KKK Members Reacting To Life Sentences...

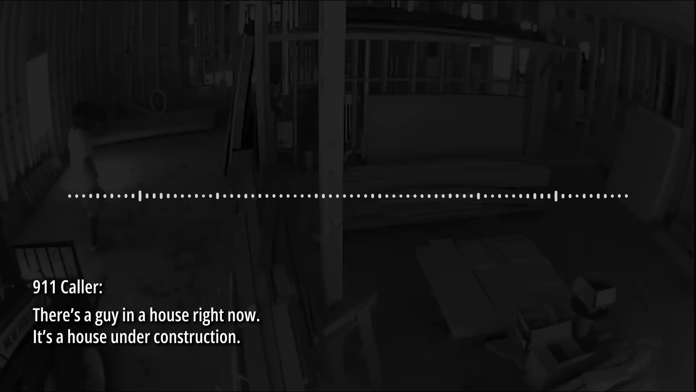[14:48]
There's a guy in the house right now. The house under construction. 219 or 220. Dylan Drive.
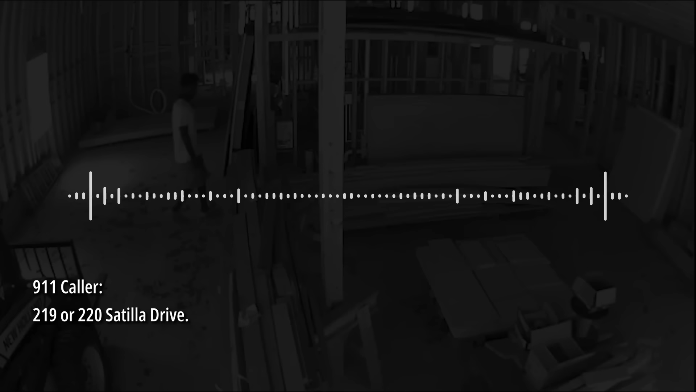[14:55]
He's been caught on the camera a bunch before at night.
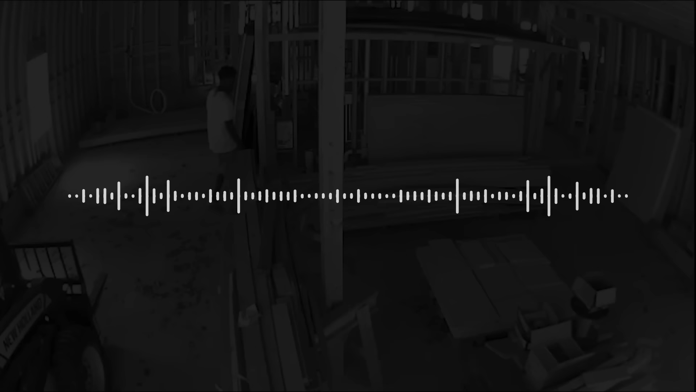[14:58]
It's kind of an ongoing thing out here. Black guy, white t-shirt.
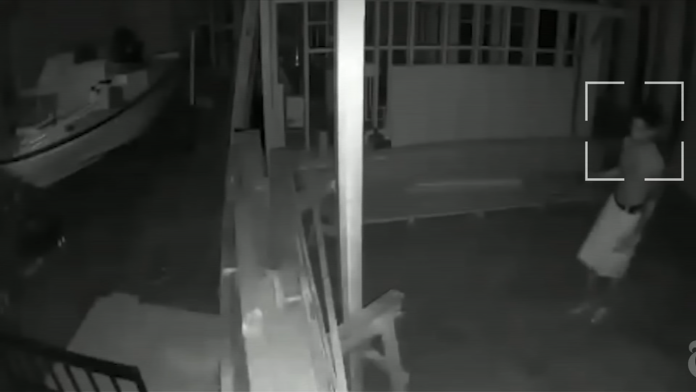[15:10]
Minutes after entering the property, Arbery was seen dashing out.
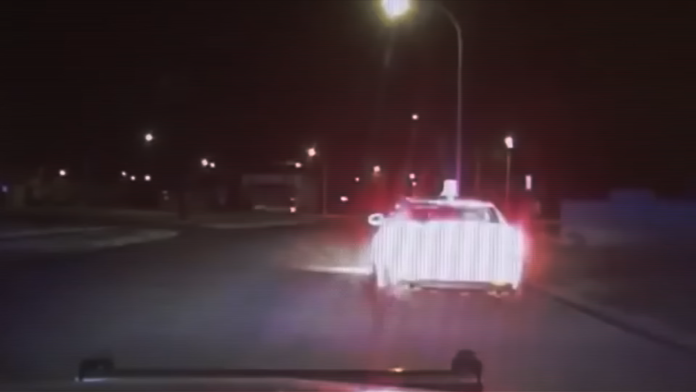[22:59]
Dashcam footage from a police vehicle showed Dent getting pulled over on Inkster Road, Michigan, for disregarding a stop sign. Melendez could be seen approaching the car with his gun aimed at Dent.